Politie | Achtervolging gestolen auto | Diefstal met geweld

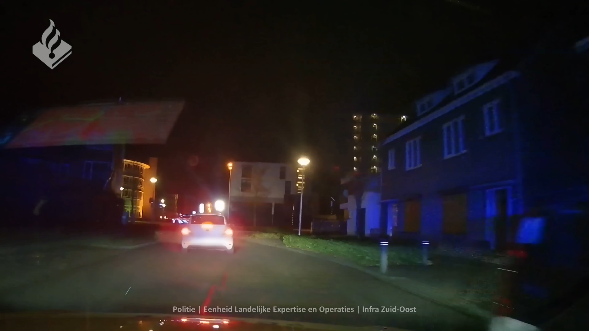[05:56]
het staat in die auto zijn op de Kaapstraat, dat is wel aan de baan.